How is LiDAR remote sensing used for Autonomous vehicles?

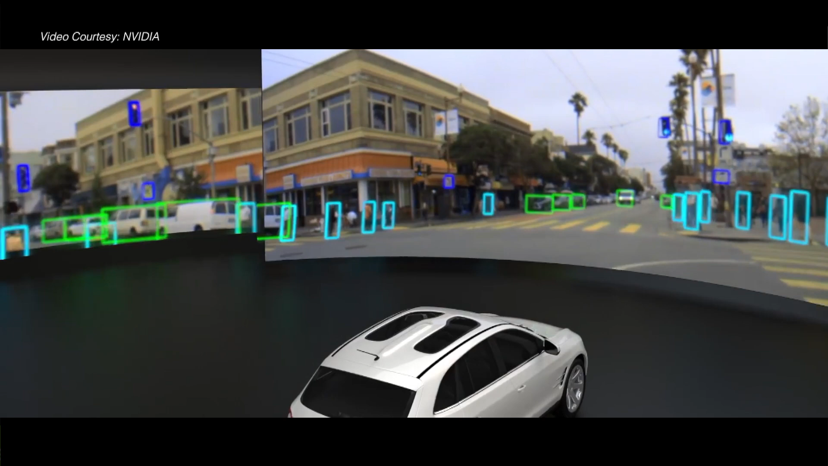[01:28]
An onboard computer records each laser's reflection point
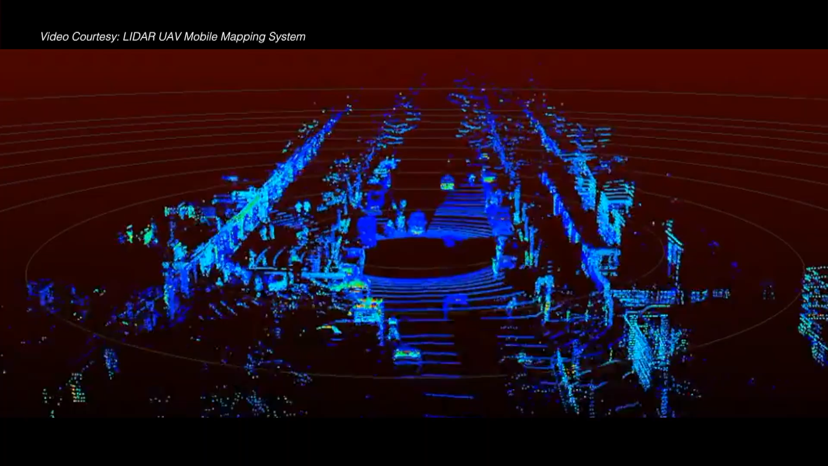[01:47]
which helps to determine the vehicle's position with respect to the objects surrounding it.